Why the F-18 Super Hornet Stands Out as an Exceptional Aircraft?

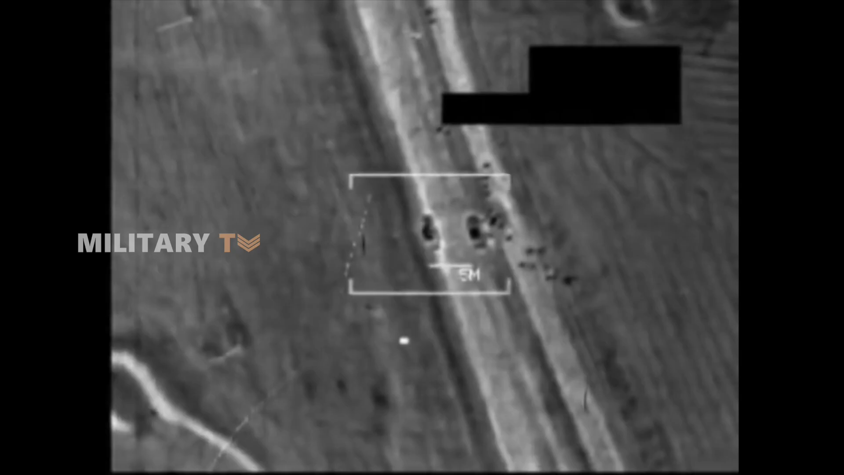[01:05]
launch precision strikes on ground targets, and even conduct reconnaissance missions.
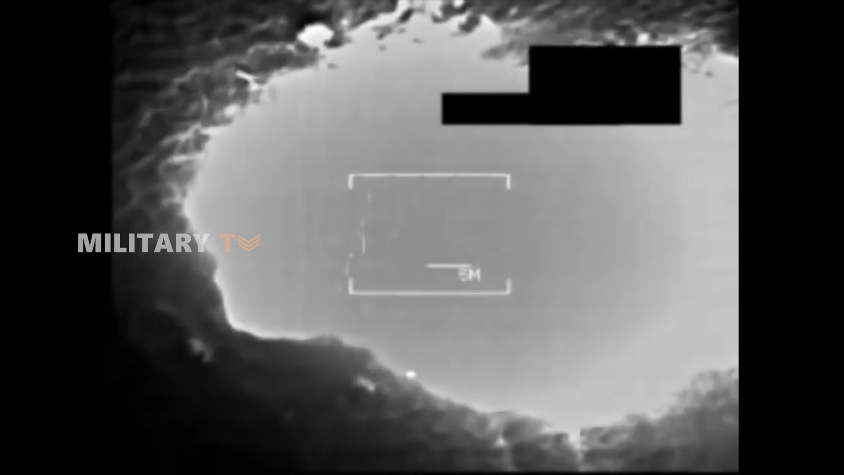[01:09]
This flexibility makes it an invaluable asset for modern air forces.
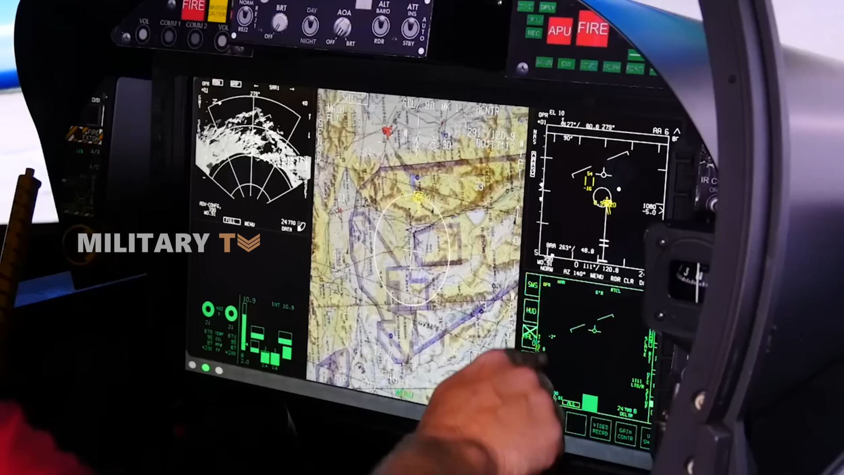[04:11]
Also, with modern avionics, it can detect and track multiple targets from long distances.